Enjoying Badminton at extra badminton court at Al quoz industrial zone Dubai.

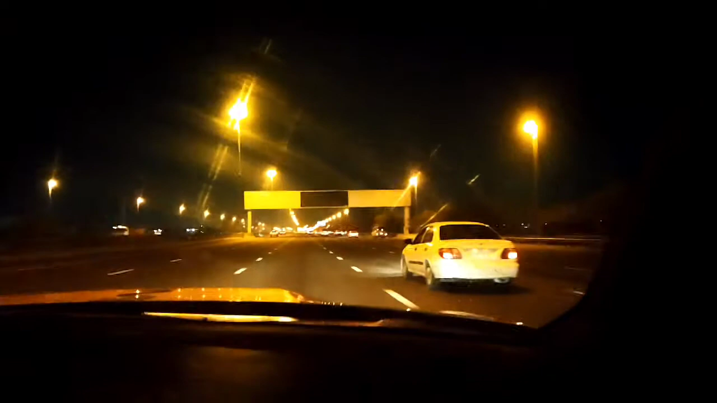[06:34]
अभी हम आपको एक ट्रिक और दिखाएंगे कि हमारे एहतिशाम भाई जो हैं वो कैसे गाड़ी चला रहे हैं। बहुत फास्ट जा रहे हैं क्योंकि इनके पास है डॉज स्पोर्ट कार। तो ये देखें, मुलाहिजा करें। थैंक यू।